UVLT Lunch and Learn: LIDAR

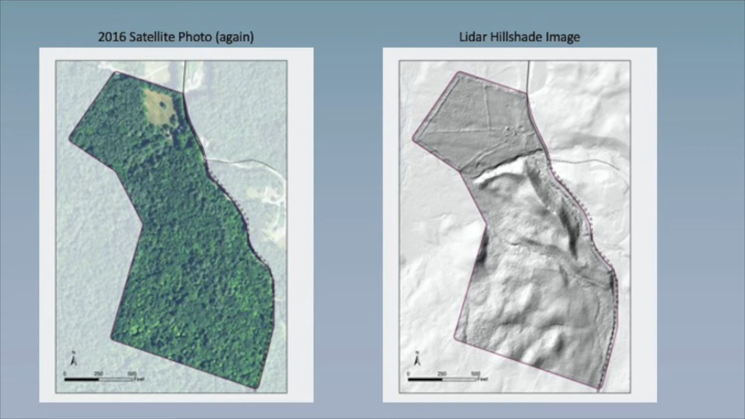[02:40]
When you're looking at the satellite photo, you can see where the forest is and the fields and so on, but you don't see quite so much as you would on the LIDAR about where the hills are.
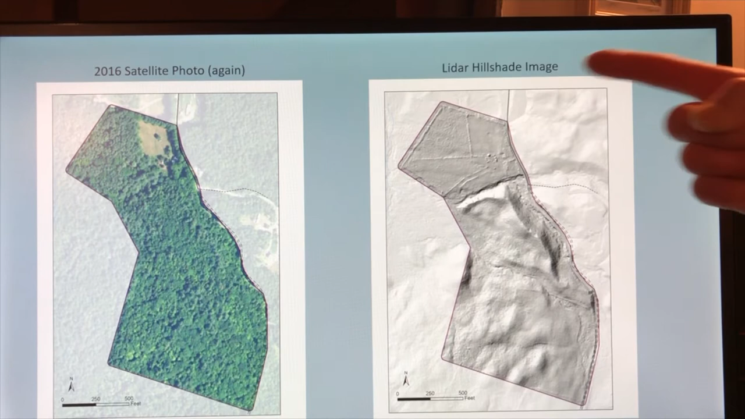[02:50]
There's quite a ridge here, and there's some other features going on here and a little hill here. So what is LIDAR anyway?
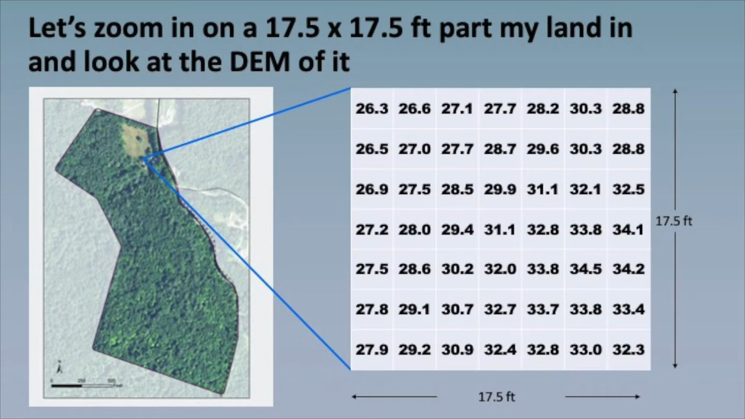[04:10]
Here's the grid of numbers, 26.3, 26.6, and so on, 32.4. What that is the elevation of that piece of land in feet. So each cell contains the elevation in feet for a 2.5 foot by 2.5 foot area.
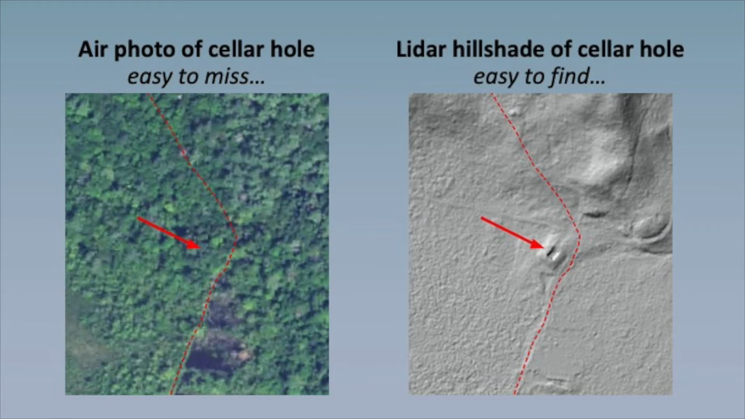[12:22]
Here's the Appalachian Trail going by. You can't really see anything going on in the air photo, but it's quite prominent in the LIDAR hillshade imagery because it's seen through the forest. Here's some more examples of cellar holes.
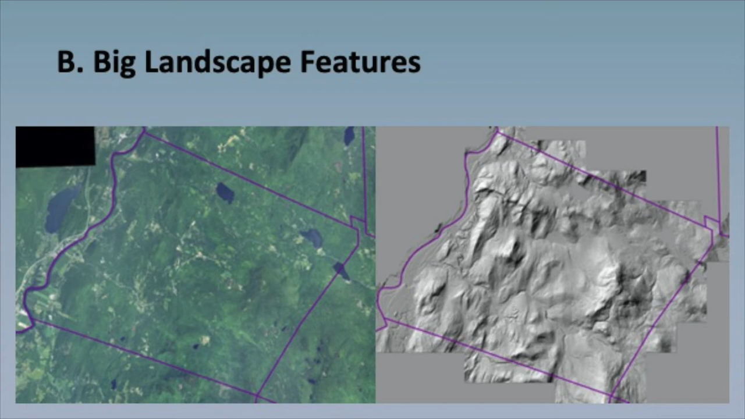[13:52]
And in this case, we're looking at the whole town of Orford. And on the right is the LIDAR hillshade imagery.
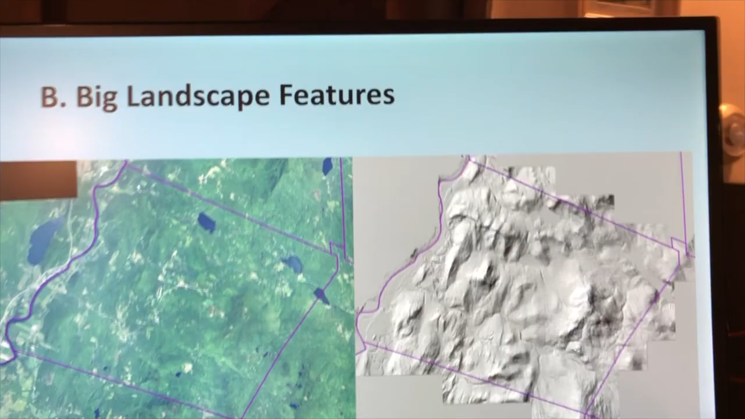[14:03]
And you can see here's Mount Cube and Cottonstone Mountain and various other features going on,
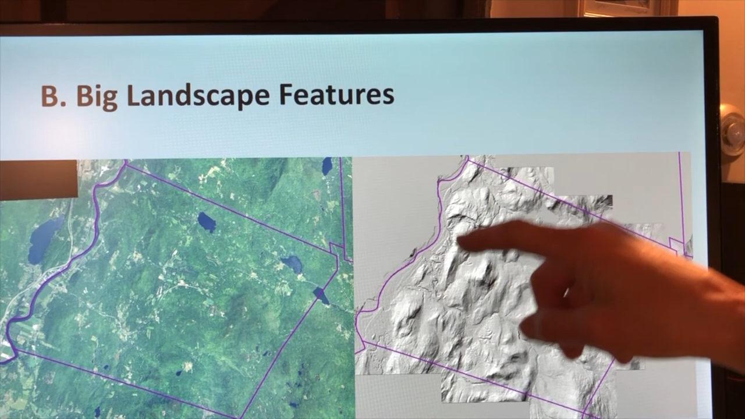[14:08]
a pond and so on. If we take a little closer look up, you can see a little bit better.
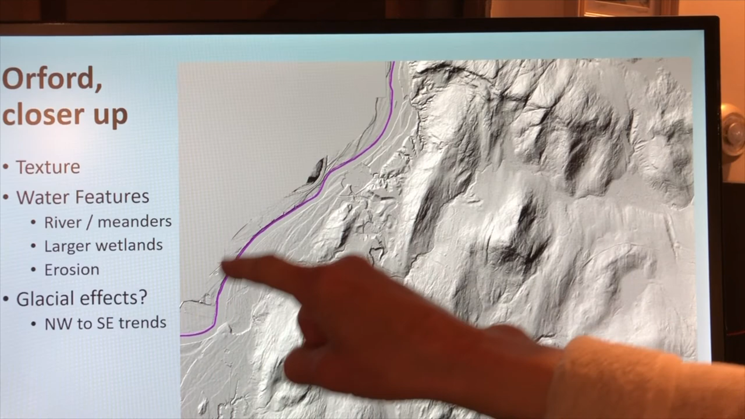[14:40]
You can also see the Connecticut River here, and you can see where previous meanders changed as the river changed. Some larger wetlands are visible.
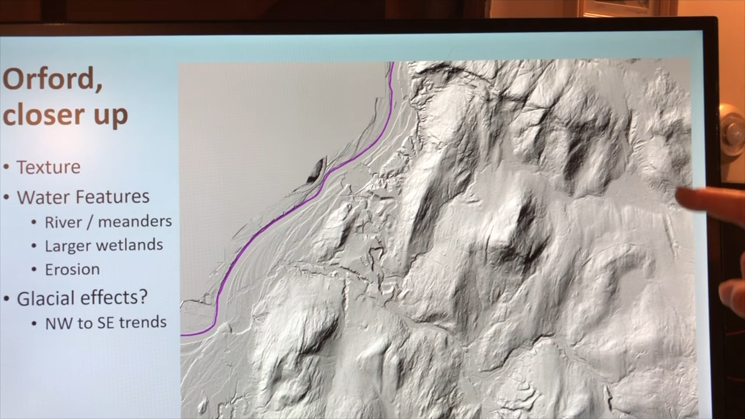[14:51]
There's one, and there's one. And you can also see, I think this probably was sand originally, and then it's been eroded away.
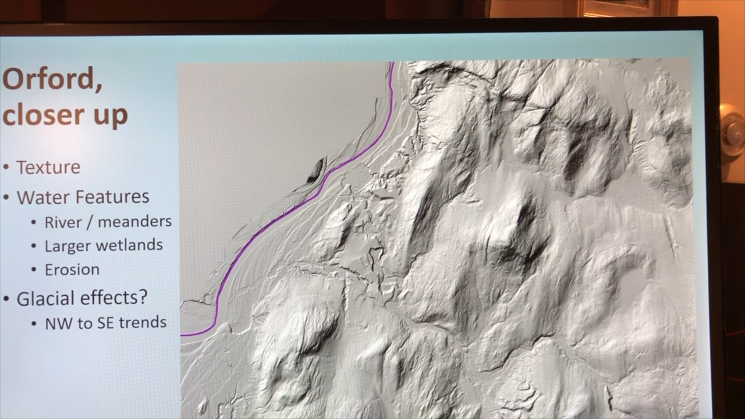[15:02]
And one last thing, I keep looking at these little lines that seem to all go in the same direction and wonder whether that's evidence of the glacier coming sort of from the northwest to the southeast.
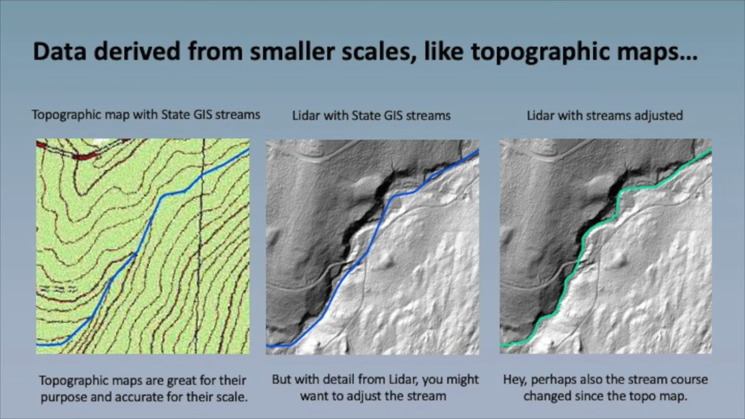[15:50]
If you look at the very same place with LIDAR imagery that has a little more resolution, you can see that the stream here, the blue line, is what the state GIS data makes available. But you can tell that really you'd kind of like to adjust that if you want more detail. And that's what I've done over here, is to adjust the route of the stream according to the LIDAR.
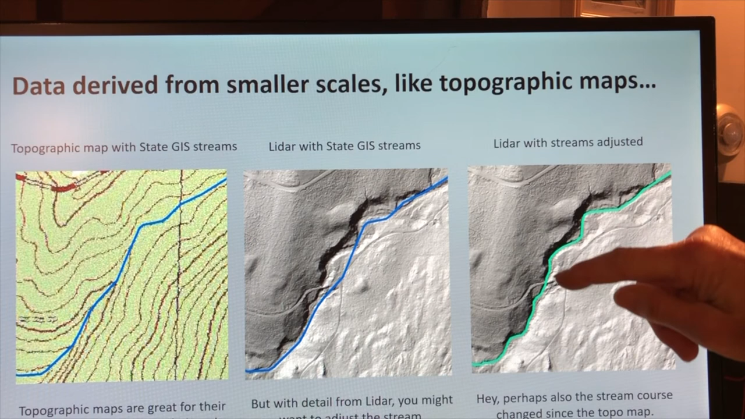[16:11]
Another thing you might be able to use LIDAR for is to get an idea of property boundaries. I don't know about deeds for any land you're involved with, but for mine, it's really pretty crude. It says, running westerly on the southerly line of said Horton's land to land formerly, and so on, like that. It just says who owns it. It doesn't say what